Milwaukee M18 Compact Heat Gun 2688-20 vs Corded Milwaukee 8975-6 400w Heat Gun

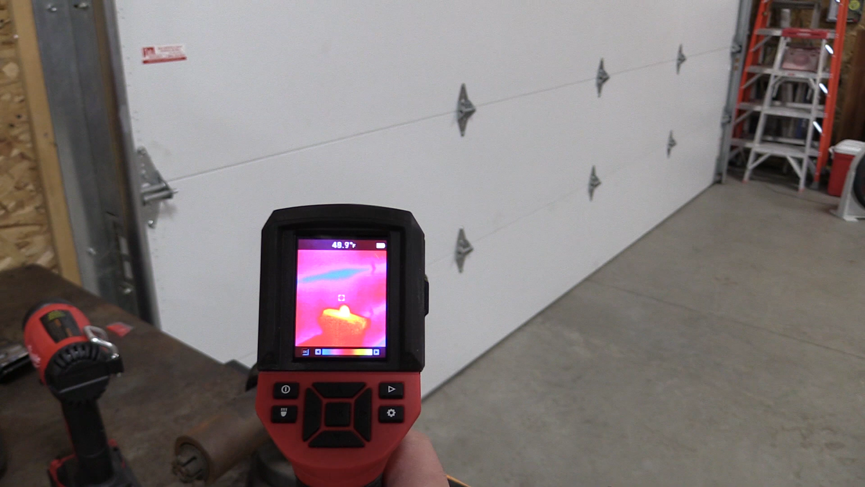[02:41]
that the ambient air temperature in the shop of being right around 55 degrees might have skewed
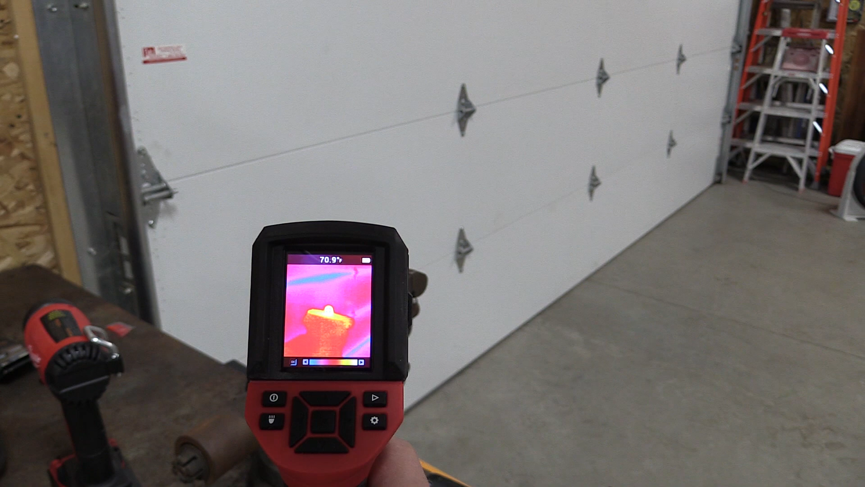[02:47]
On screen: spot 70.9°F
this but we got the coin up to 70-ish degrees with the M18 and using the corded model we were able to get the coin up to around 90-91 degrees at the highest point.